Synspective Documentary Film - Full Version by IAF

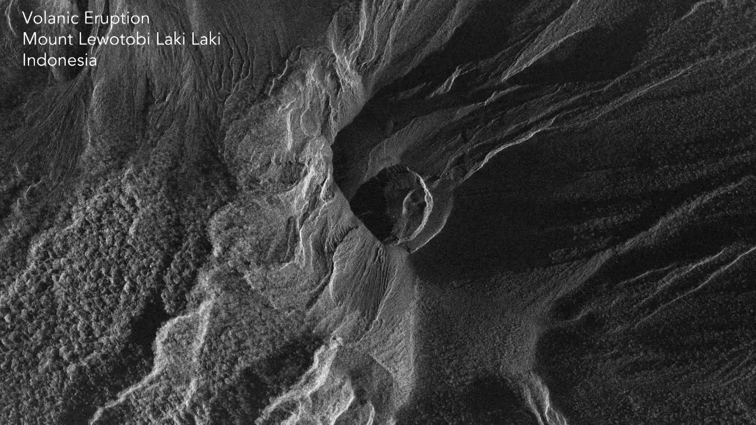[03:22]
So that's the strength and value of the SAR data and our analytics.